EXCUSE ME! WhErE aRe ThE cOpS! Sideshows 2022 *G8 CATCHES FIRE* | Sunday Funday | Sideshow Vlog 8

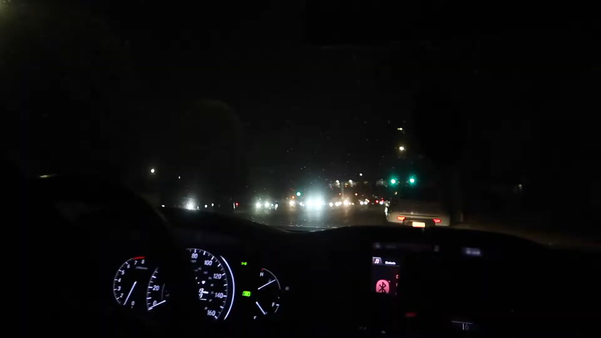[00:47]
Get your teeth checked. Yeah, this is a friendly PSA. Go get your cheeks. Go get your teeth checked. Because tooth pain is no joke. That hurts, man. Oh no, the sprinklers are on. Oh shit, that we're here. We're finally caught up to them.